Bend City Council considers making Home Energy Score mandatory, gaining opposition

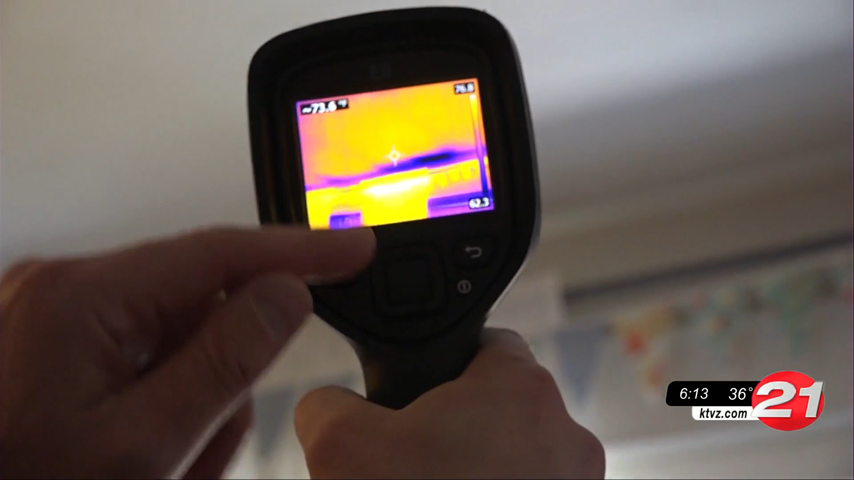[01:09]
So that blue spot is a gap in the insulation right there.